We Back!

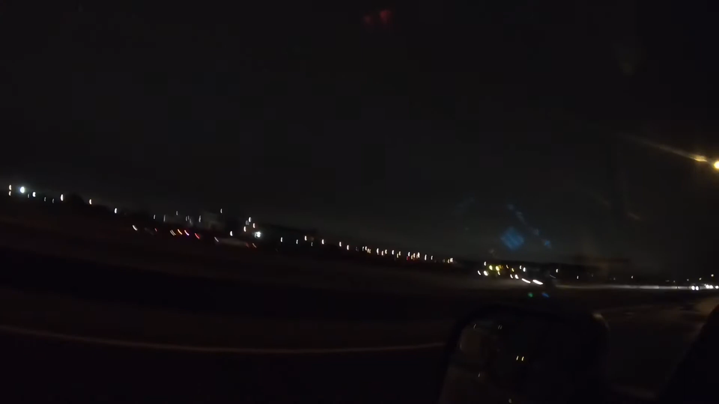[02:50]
Nope, car in the ditch. What I find with the airport is that.